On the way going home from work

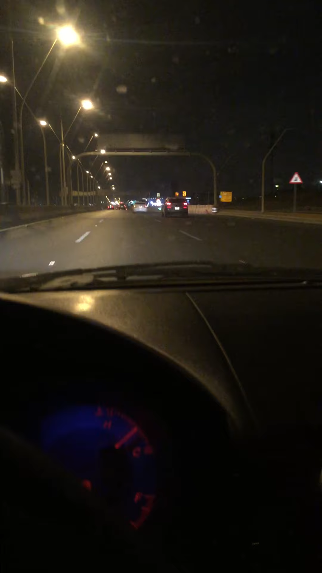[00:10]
Nakakapagod Pero okay lang Ayan ang dinadaanan ko gabi gabi Galing sa trabaho, ayan ako Kapagmas pa,
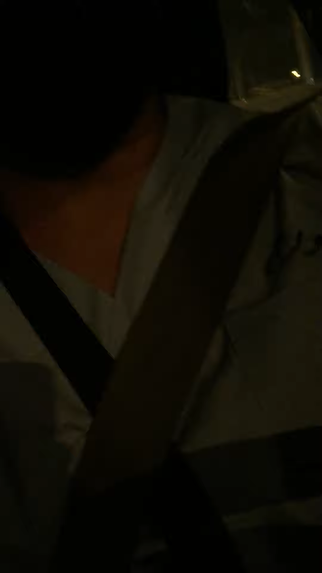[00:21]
naka uniform Hindi pa nakahubad ng uniform Ayan Ayan ang Riyad
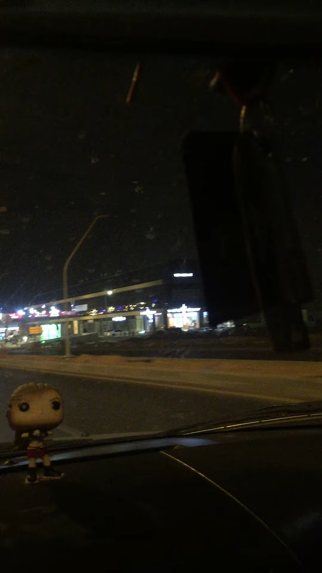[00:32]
On the way to Ulea Abu Bakar al-Saddik Road
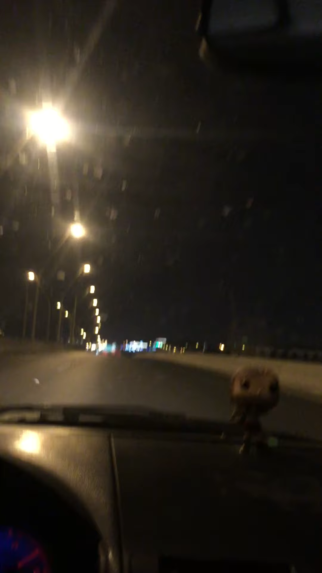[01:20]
Sabado na ngayon dito sa Kasi ano na 12, 12 12 12, 12 AM na Ayan Ito kasi hindi kaya dito ako dumadaan sa daan na to Kasi nga
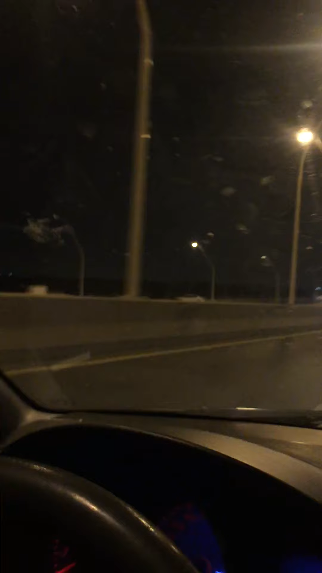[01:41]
Magandaan din dito Walang traffic Even Even morning Morning time Wala siyang traffic dito Kaya Maganda daan na to Actually bagong daan lang to Kaya Kung baga marami pang hindi nakaka-discover sa daan na to
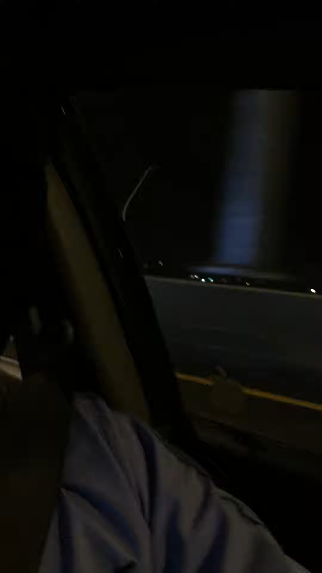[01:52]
Kaya di pa masyado nagtatraffic Ayan po ang Kung mapapansin nyo po yung kulay green na light Ayan Kulay green na light Ayan po ay dinadaan akong
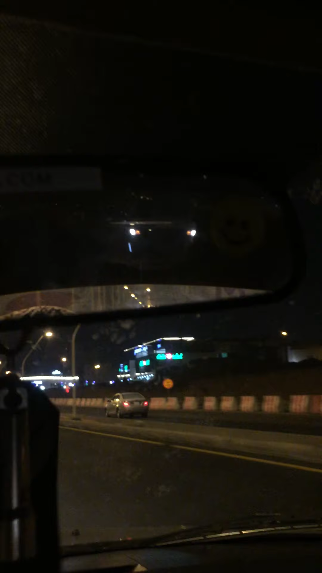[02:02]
Lulus supermarket Meron po dyan sinihan ngayon May sinaan na po dyan Sa lulu na yan
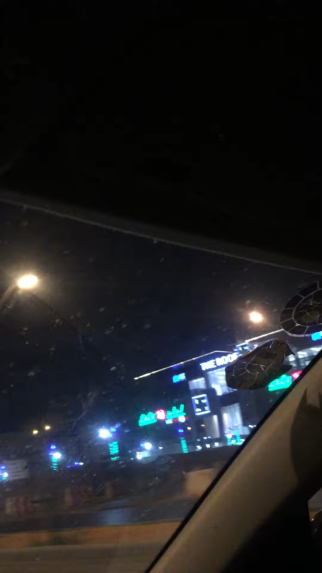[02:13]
Ayan Pero Mula nung nagkaroon ng sinihan dito sa Riyad Hindi pa ako na Hindi ko pa na try mag ano Manood ng sini
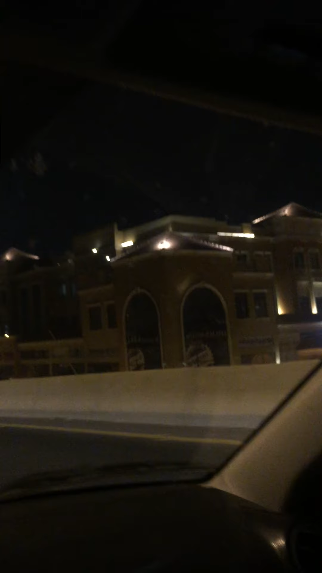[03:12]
Bilihan Kung mapapasin nyo kasi dito sa Saudi Sa Riyad Maganda sa gabi Kasi makikita mo yung iba't ibang kulay Yung kulay ng building Pero pagka umaga Hindi mo siya ma-appreciate Hindi mo siya ma-appreciate na nasa Abroad ka Kasi ang kulay ng mga Ang kulay ng mga bahay Halos iisa kulay Alikabuk
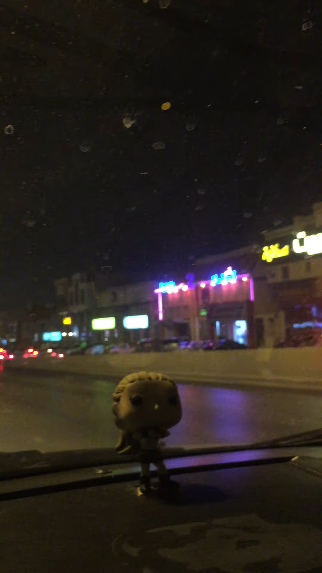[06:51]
Ayan Makapasimu Sa kapit talaga Maganda sa red Kasi nightlife Kumbaga ngayon Ngayon yan Mapansin nyo Alos Mga nasa kainan Palang Anong oras na dito Magto 12 Magto 12.20 na Yung araw kasi dito I mean Yung gabi kasi dito Ginagawang araw nila Kaya Itong namimiss ko Pag nagbabakasyon ako Sa Pilipinas Di ba Nagbabakasyon ako Sa Pilipinas Sa 45 days Pagdating na Pagdating ko dito Sa Di ba Gumalik na ako Ng Saudi Sa Riyadh